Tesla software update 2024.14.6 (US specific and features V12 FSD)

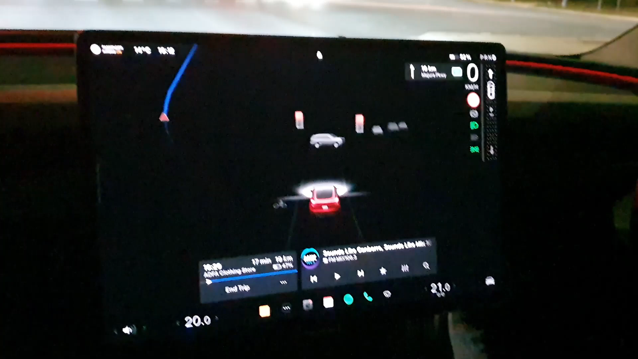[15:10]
progress bar type visualization for when you've got a destination put into the navigation system.
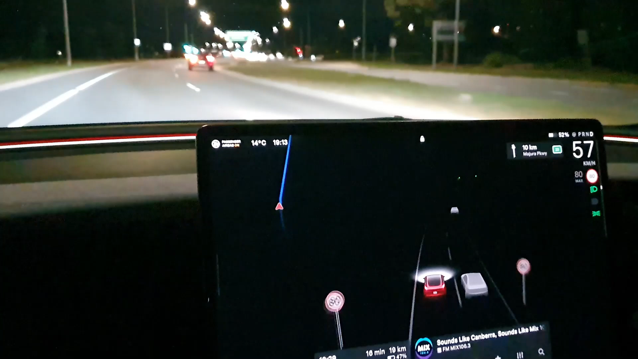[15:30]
So here's your regen meter on the right-hand side here. As you can see, it goes in dark mode. It goes white as you use power,
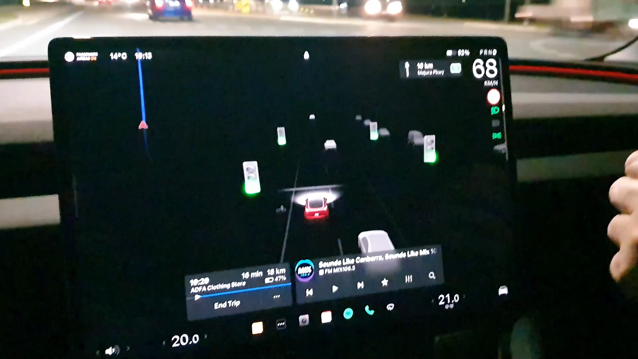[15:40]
and it'll go green as we regen. Obviously, it was left and right at the top there. So that's a new change.
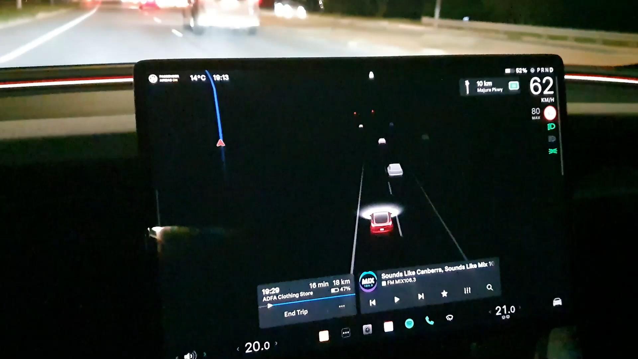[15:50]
As we pull up to the lights here, you'll see the brake lights start to show up. They're a bit more obvious during the day, but it definitely has changed, I believe.